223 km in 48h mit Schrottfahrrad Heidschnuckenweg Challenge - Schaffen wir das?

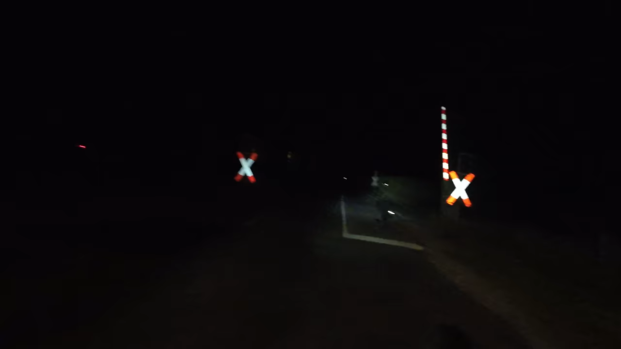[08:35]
Und hier vorne sind Gleise und sowas.
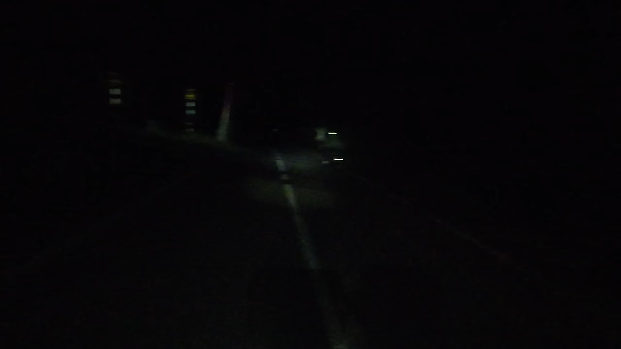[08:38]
Hier fahren Züge und sowas. Also Dampflokomotive. Aber hier ganz normale Lokomotive. Die kein Dampf verursachten und so.
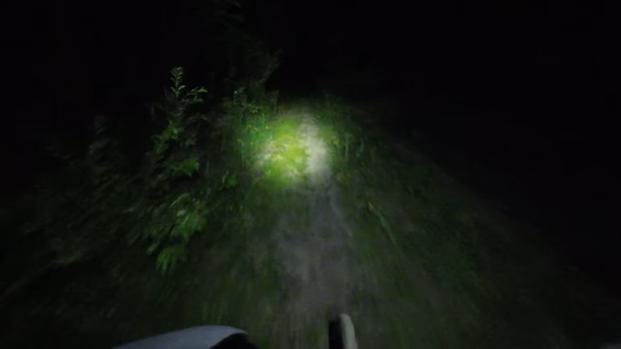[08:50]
Schon wieder überall dieser ganze sandige Weg. Dieser Unebene, wo die ganzen Taschen am Ruppwackeln sind. Und wegen diesen Ruckeln fällt meine Kamera vom Selfie-Stick ständig raus. Das ist voll scheiße. Ich musste immer wieder extra festhalten. Ich bin von dieser magnetischen Kamerahalterung auf jeden Fall nicht überzeugt. Weil bei so einem verruckelten Wege kann das ganz schnell rausfallen. Das ist voll scheiße.
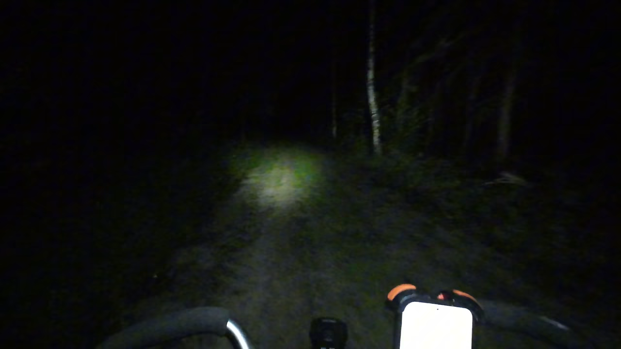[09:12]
Meine Kamera ist mir vom Selfie-Stick schon mehrmals fast rausgefallen. Verruckelten Weg hier. Das ist voll scheiße. Das ist eine richtige Katastrophe. Das ist die ganze Zeit hier so ein ruckeliger Waldweg. Der ist voll hügelig. Der ruckel... Die ganzen Fahrräder, die ruckeln hier rum.
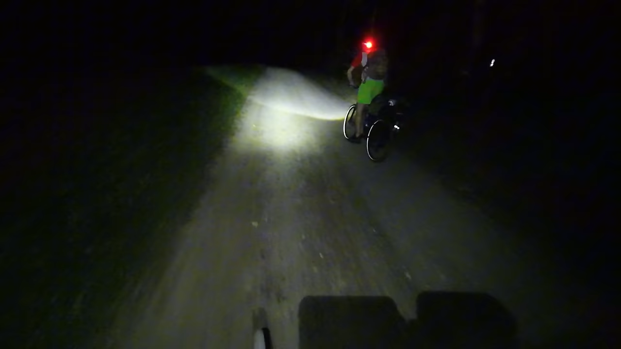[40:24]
Das ist ein richtiger Schotterweg hier vorne, wo die ganzen Fahrradtaschen runterfallen können und sowas. Aber hoffentlich wird das nicht schlimmer oder so. Toll, wenn wir den langen Weg genommen hätten, dann wären wir die ganze Zeit diesen Fußweg gefahren. Genau. Aber das hier ist ein beschissener Schotterweg. Naja, egal. Das wird schon schief gehen. Dieser Weg wird bestimmt noch viel schlimmer werden. Auch wenn ich diesen überhaupt gar nicht kenne. Aber der wird bestimmt richtig scheiße werden gleich. Also ich habe keine Ahnung warum, aber das wird schon schief gehen.